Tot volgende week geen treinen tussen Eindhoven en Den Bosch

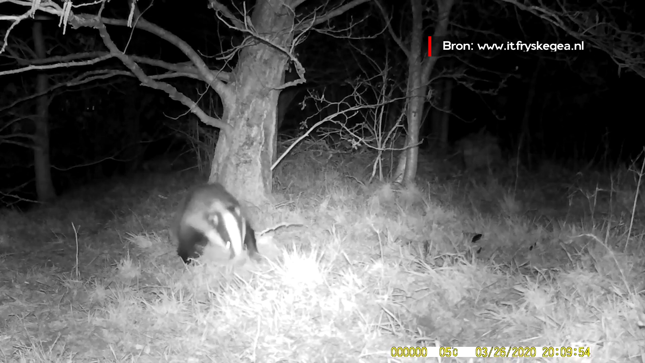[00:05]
Dit beest, de das, zorgt voor een hoop chagrijn op het spoor in Eindhoven.